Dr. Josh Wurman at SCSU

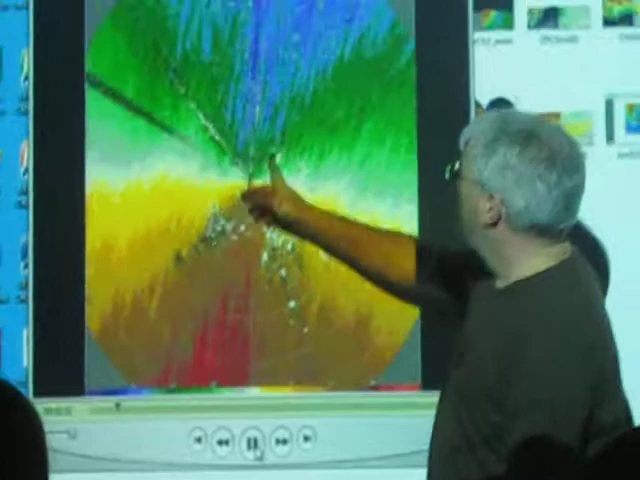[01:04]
But what we discovered with the dalles is that the winds in a hurricane have these organized streaks. You see these linear features in here? And these are these linear features crossing the radar. This is every 12 second sampling of the storm.
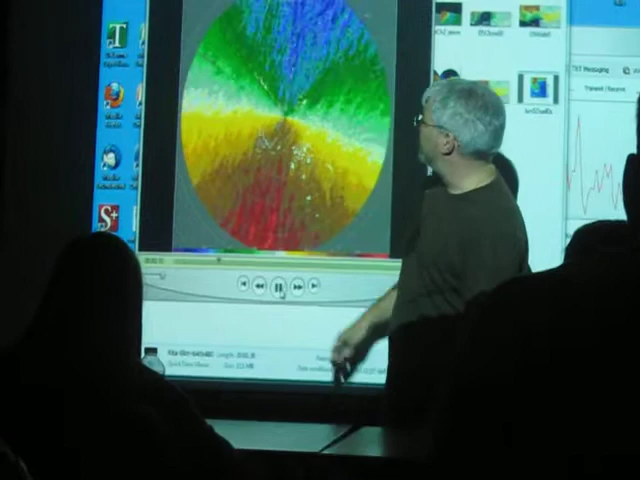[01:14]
And you can see individual gusts as they move towards us.
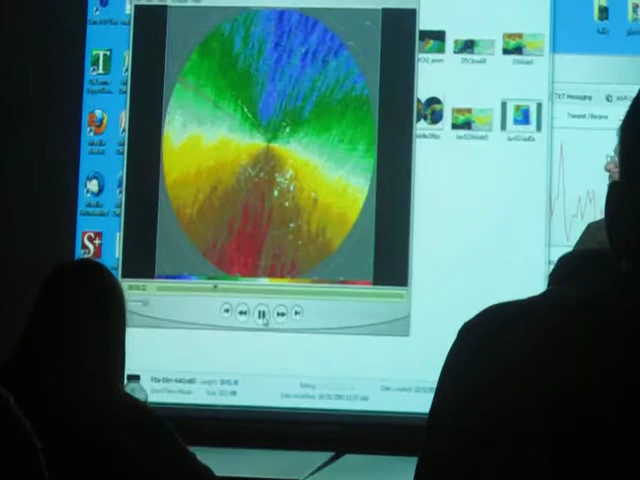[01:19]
And what we got are in another hurricane. And some of these gusts coming and hitting us, hitting the dalles. And knocking down a building that's right next to the dalles. So we can actually correlate individual gusts we see with the radar with individual buildings getting knocked down and stuff like that. And I really have to run them because I have to leave. You